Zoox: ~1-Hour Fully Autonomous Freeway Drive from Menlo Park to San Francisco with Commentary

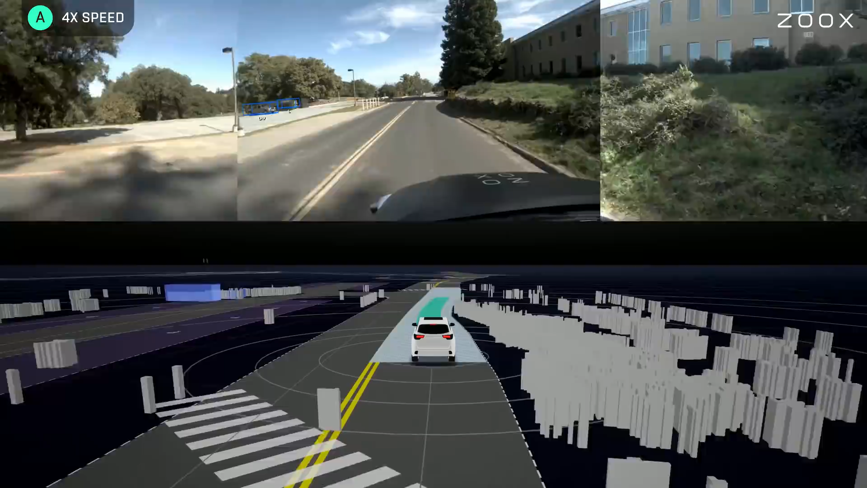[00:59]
You might have noticed how we slowed down for the speed bump here.
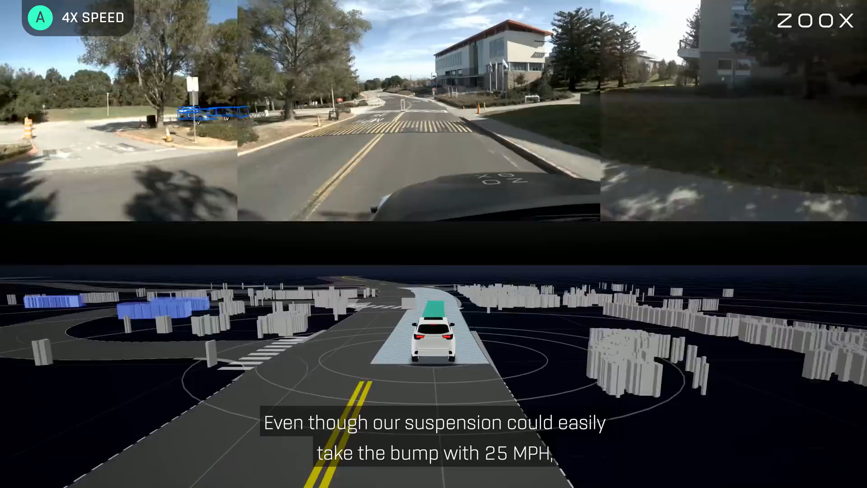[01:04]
Even though our suspension could easily take the bump with 25 miles an hour, we decided to take it very carefully in order to not disturb the passenger. Driving comfort is very important to us.
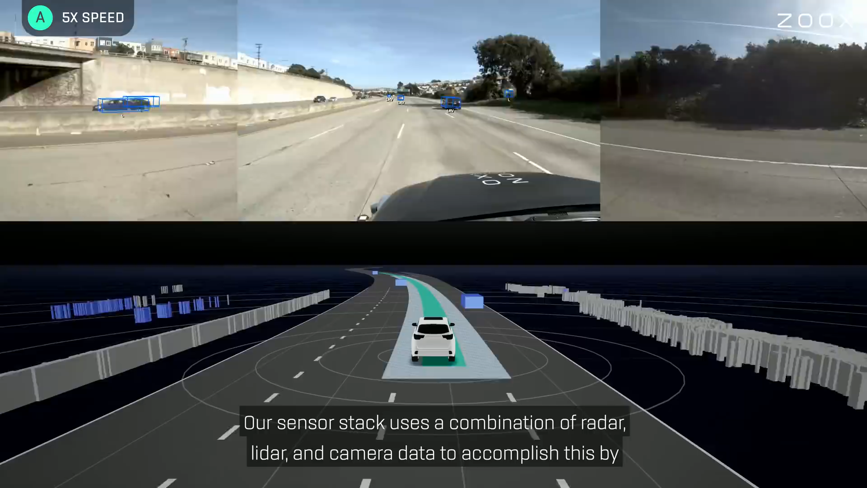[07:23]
Our sensor stack uses a combination of radar, lidar, and camera data to accomplish this by leveraging the strengths of each modality, the high resolution of camera data, the extremely accurate distance measurements of lidar, and radial velocity from radar.
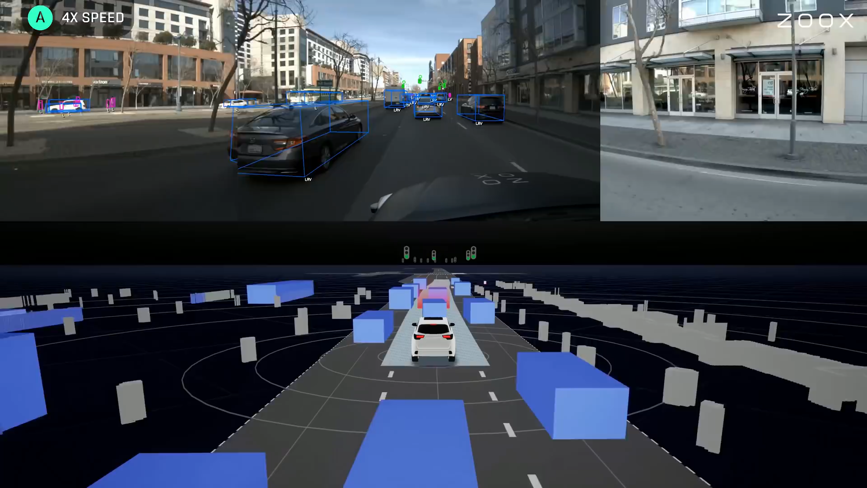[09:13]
You can see that as we approach downtown, there is much more activity all around us. However, we are still able to track all of the pedestrians, vehicles, and bikers around us accurately. It's important to also note places where we could improve. For example, the tram to our left is occluded and looks similar to a building, so we alternately perceive it as a vehicle and as a static obstacle.
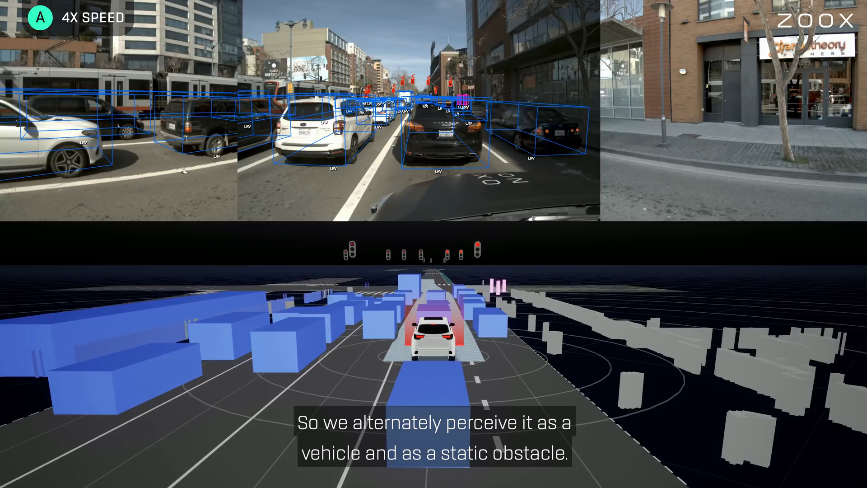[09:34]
This is more likely to happen on objects that are further away or behind other objects, so it's less likely to affect agents that we will immediately interact with.
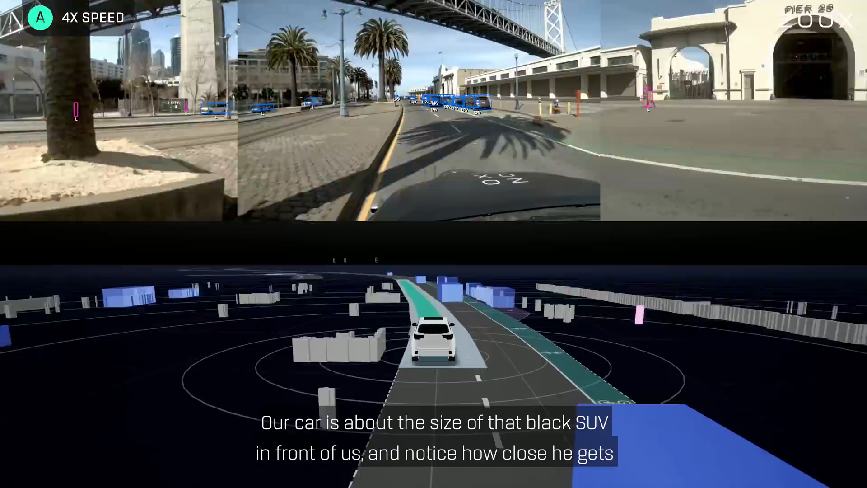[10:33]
Our car is about the size of that black SUV in front of us and notice how close he gets to the white transporter right next to him. It's daily situations like these that mandate precise perception, prediction, planning and tracking.
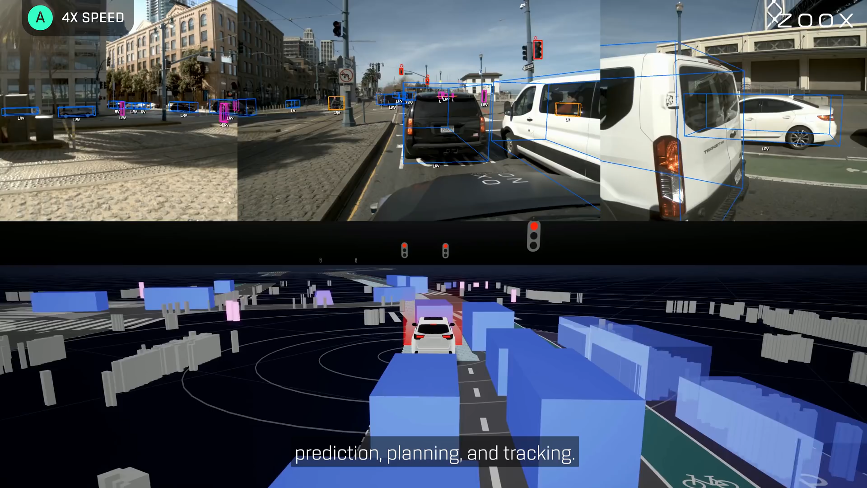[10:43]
When the ambulance passes us on the left, you can see that we have it marked as a dynamic entity,
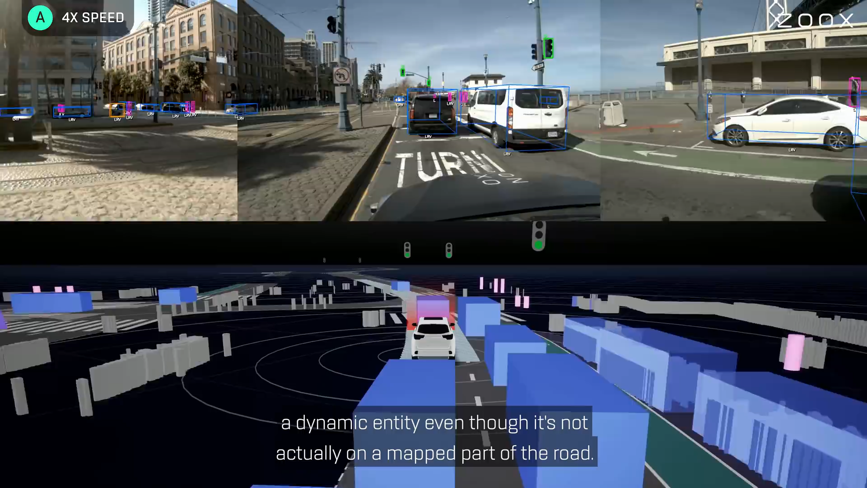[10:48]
even though it's not actually on a mapped part of the road. We also use computer vision to classify which vehicles are emergency vehicles to be able to react to them appropriately.
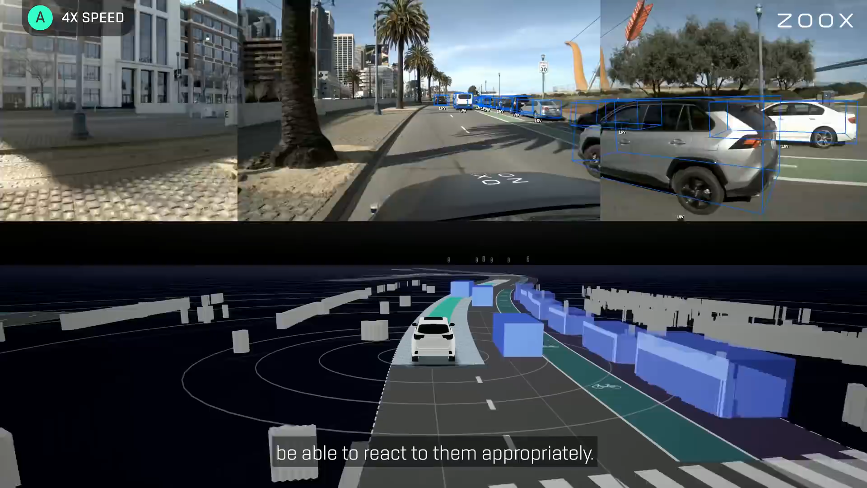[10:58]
Our computer vision technology also enables our vehicle to classify other vehicle and pedestrian attributes such as open car doors,
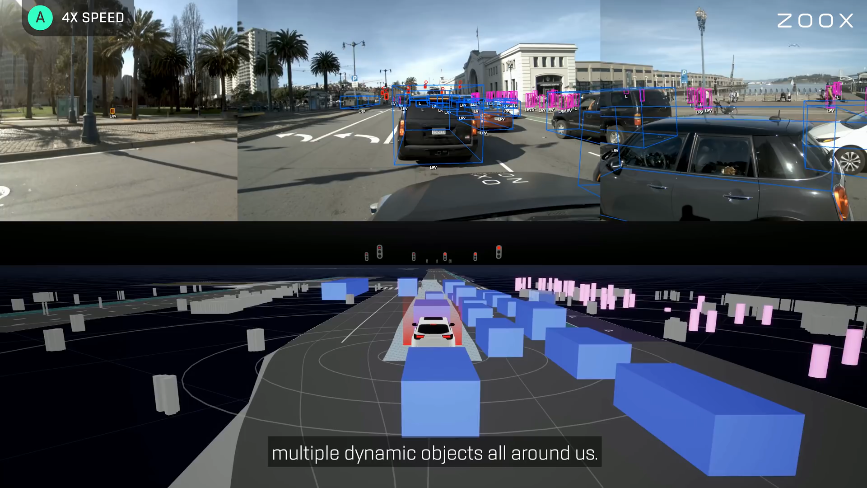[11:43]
You'll notice the mass of pedestrians in pink over towards the wharf and the cyclists moving past us.